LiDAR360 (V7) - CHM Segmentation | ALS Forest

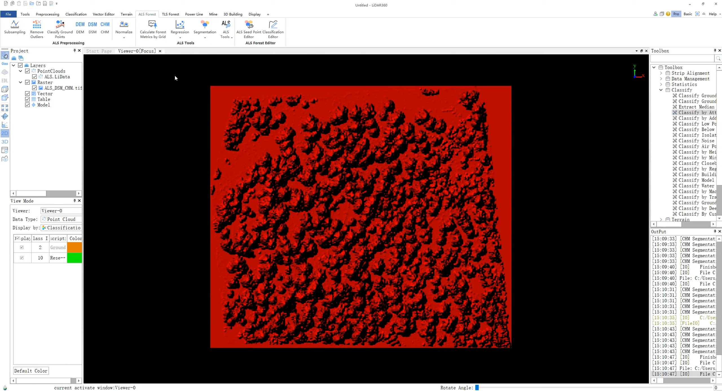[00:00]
You can find the CHM segmentation function in the drop-down menu of segmentation. This function also provides some parameters for you to adjust and optimize the quality of results.
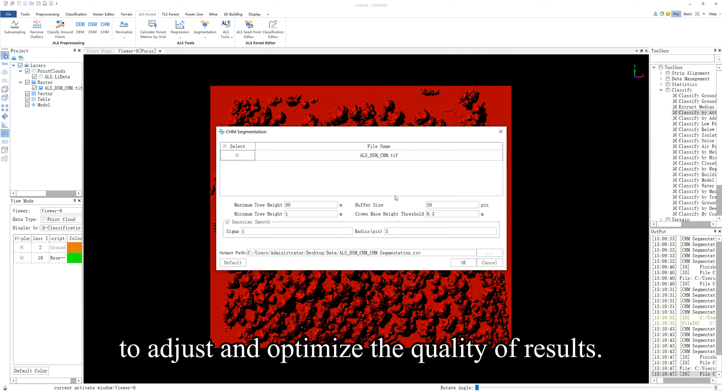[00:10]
The function will generate two data products under the path of CHM file, which are a vector file that marks the position of each tree,
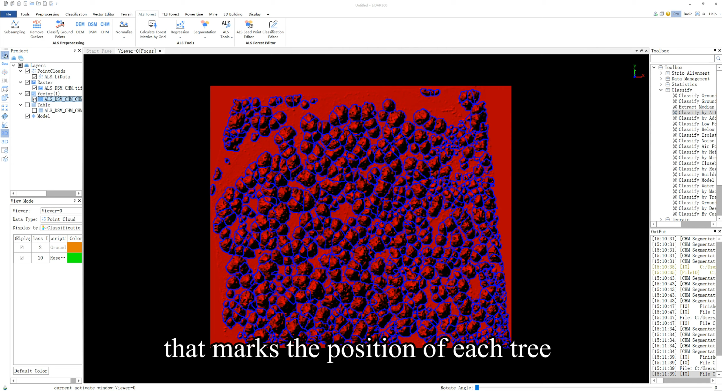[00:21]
and a table containing tree attribute information, just like the point cloud segmentation.